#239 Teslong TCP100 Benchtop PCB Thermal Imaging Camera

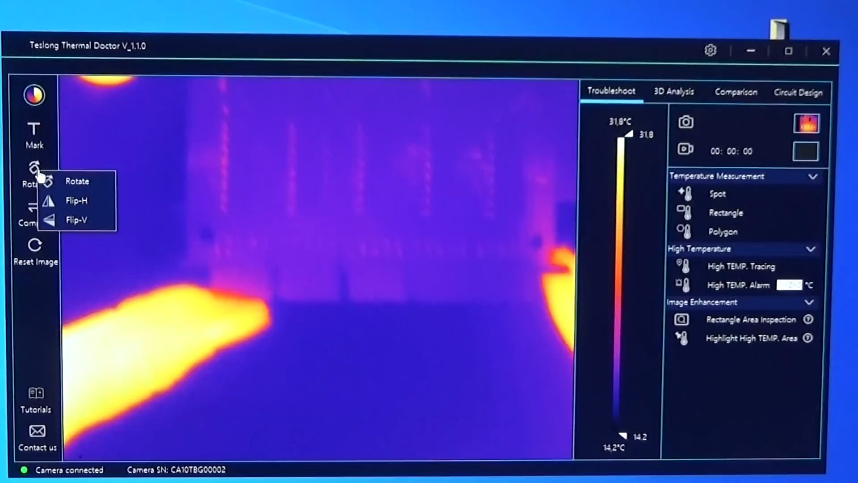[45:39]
On screen: scale top 31.8°C, scale bottom 14.2°C
focus on different uh areas of the pcb so that is with 25 hertz frame rate um easily possible so you see
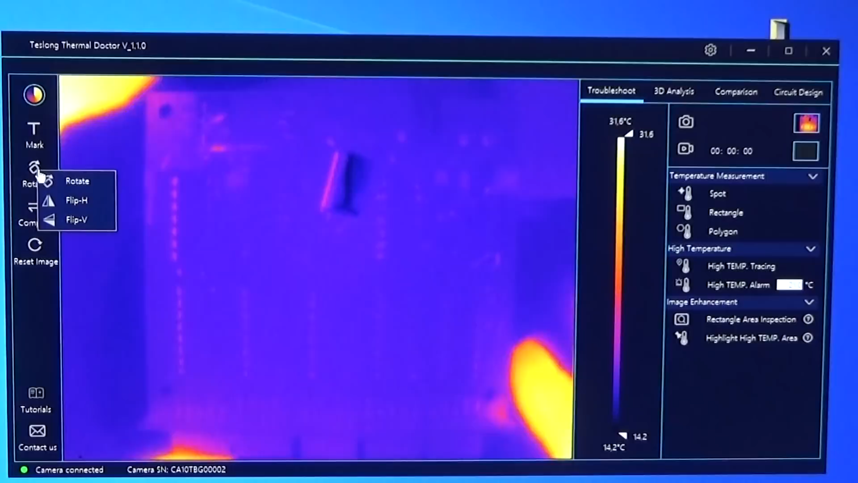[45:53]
On screen: scale top 31.6°C, scale bottom 14.2°C
there is a nice and smooth um movement here so there is no interruption in the
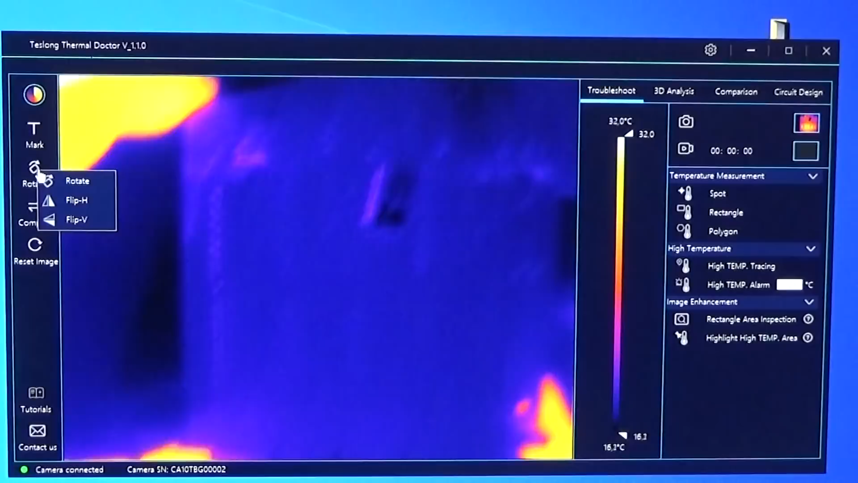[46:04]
On screen: scale top 32.0°C, scale bottom 16.3°C
move here so you see that is working quite nice and that is 25 um 25 hertz frame rate so that is good that is really a plus um over the nine hertz we have seen
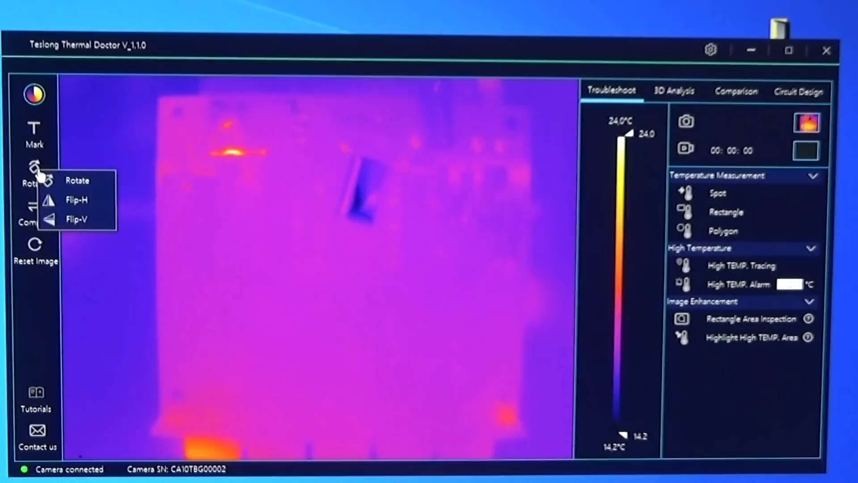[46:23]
On screen: scale top 24.0°C, scale bottom 14.2°C
on the flier um one pro so my camera here which i've used until until until and yeah so the flexibility here uh with
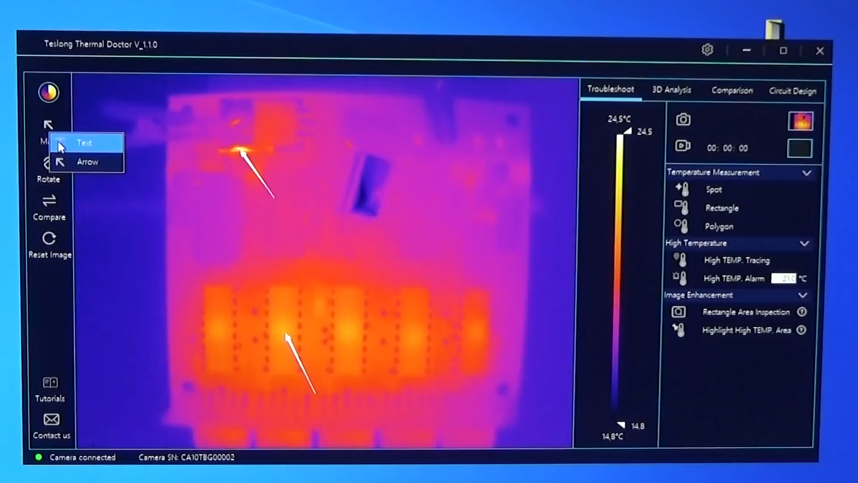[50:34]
On screen: scale top 24.5°C, scale bottom 14.8°C
mark this here that we know okay that is a reflection and we can add for instance here a text and we say reflection for instance and then we know that it is here in this area so that is now in um is now stored well so of course we can change here uh different uh farp um variations
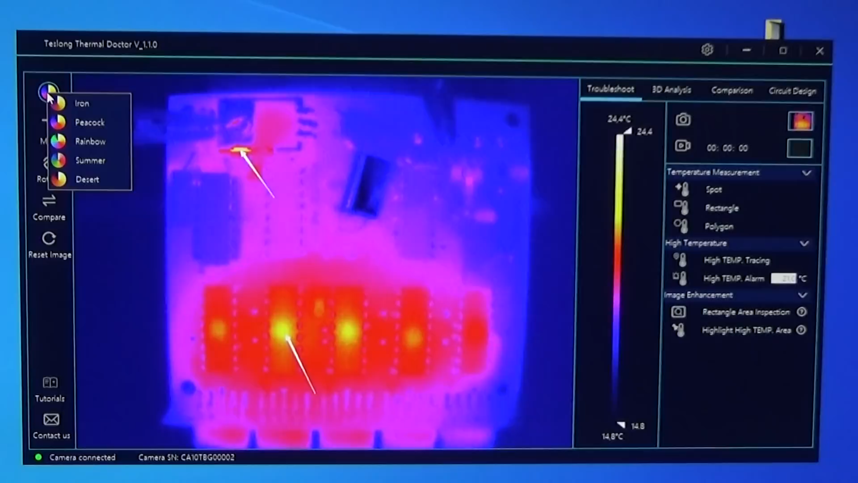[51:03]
On screen: scale top 24.4°C, scale bottom 14.8°C
so here rainbow and uh so that is called summer and that is called
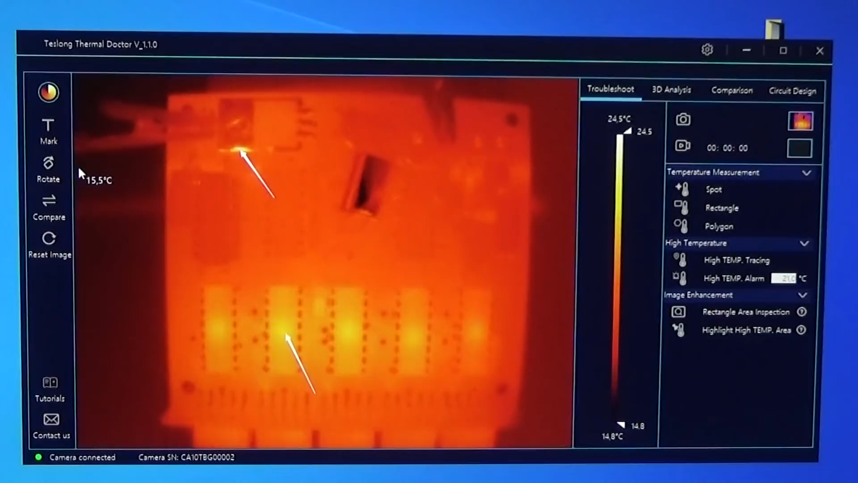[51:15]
On screen: scale top 24.5°C, scale bottom 14.8°C
desert it is sometimes uh really helpful if you have this different uh color sets uh because sometimes it is tricky to find uh hot spots but now here already uh let me uh let me see uh let me see let me take away here our arrows but what i wanted to show you and that is already a
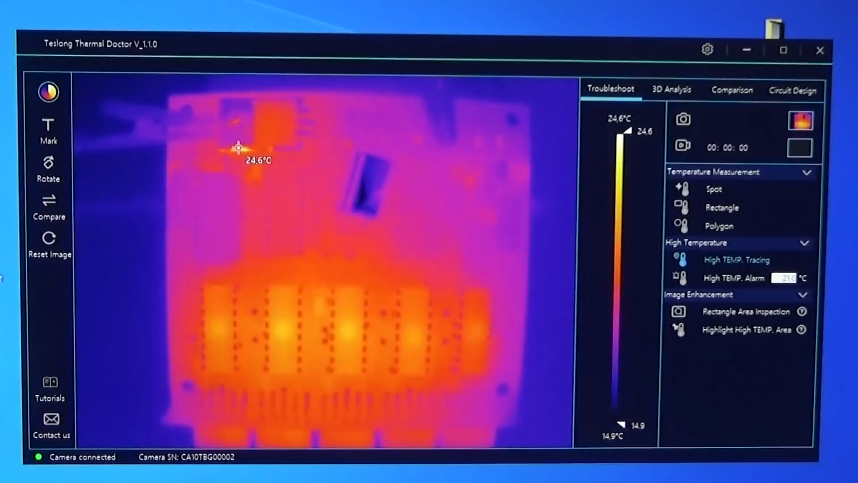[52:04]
we directly see here this hotspot what in reality is a reflection and not a hot spot so that is a wrong temperature um measuring so now
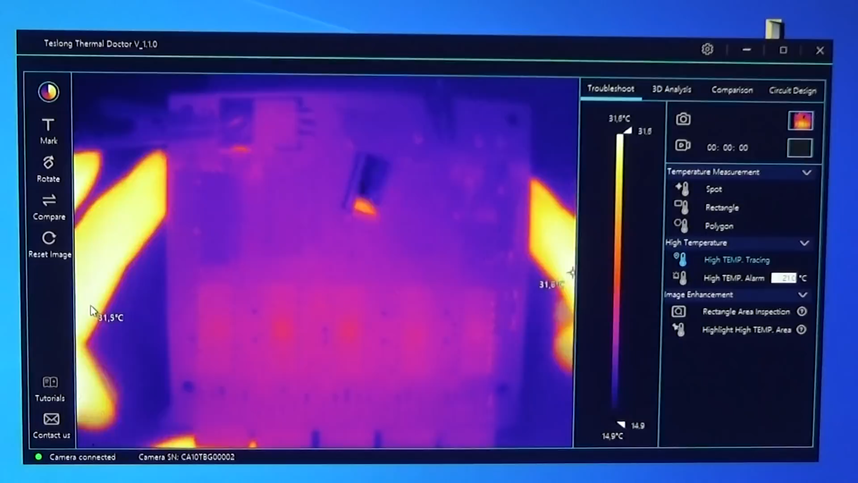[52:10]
On screen: scale top 31.8°C, scale bottom 14.9°C
we can move it out of our field of view and now you see that the temperature tracing is quite nicely showing here uh where the hottest position is and let's assume that we cannot really determine uh where is it and i mean this is an easy pcb so that is not high density so we know
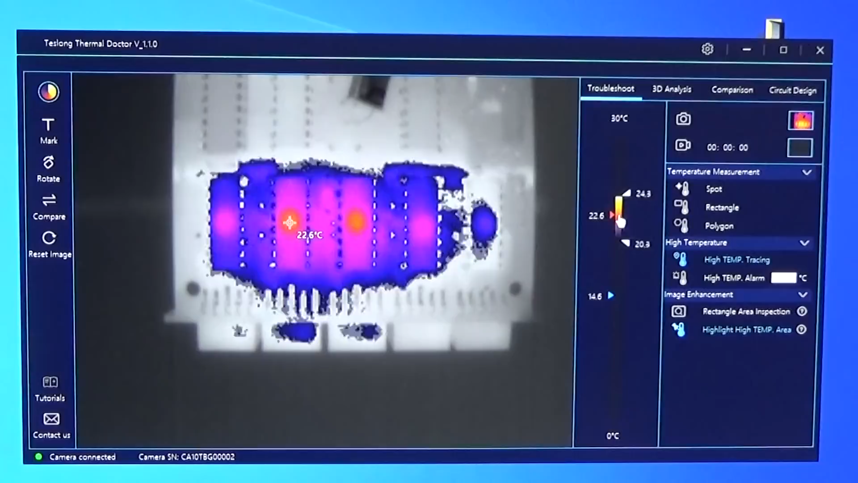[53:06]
On screen: spot 22.6°C
there it is much more complicated to really distinguish where is now the highest temperature temperature area and that is what i've already shown you now we can adjust it here and we see okay here is our hot spot and
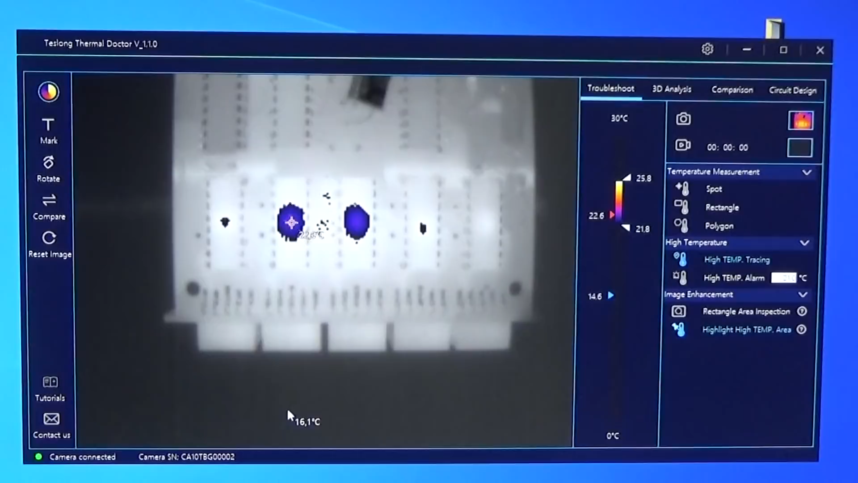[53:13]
as i already said that is really a nice feature but on the other hand we have seen we have the reflection over here
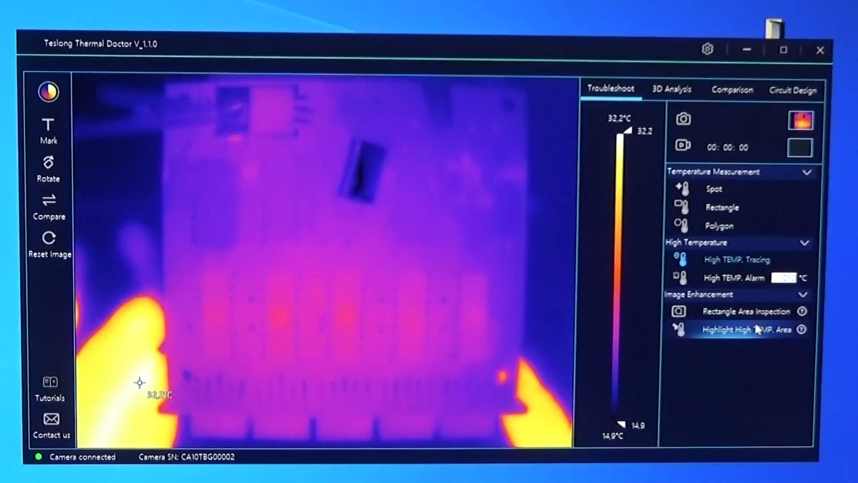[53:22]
On screen: scale top 32.2°C, scale bottom 14.9°C
and you see directly that our high temperature tracing is pointing to this um yeah reflection
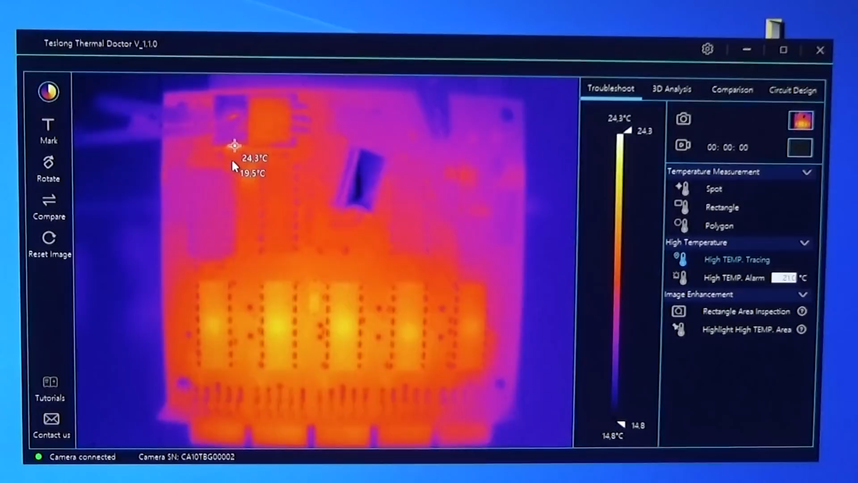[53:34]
On screen: scale top 24.3°C, scale bottom 14.8°C
so there is another feature which we can use and that is here the rectangle angle area inspection
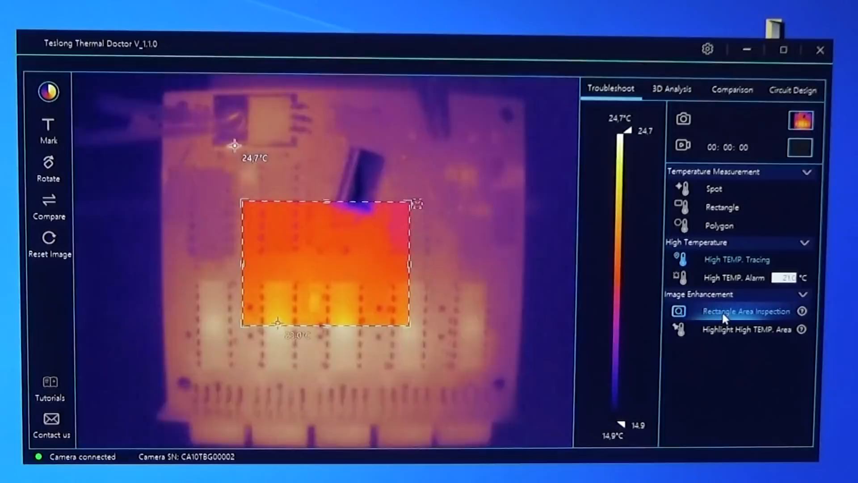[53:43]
On screen: scale top 24.7°C, scale bottom 14.9°C
and that really helps us so we can enlarge us so we can enlarge it like this and now you see where we have the reflection is now taken out so i mean still we have here uh our automatic temperature uh tracing but this is no longer uh interesting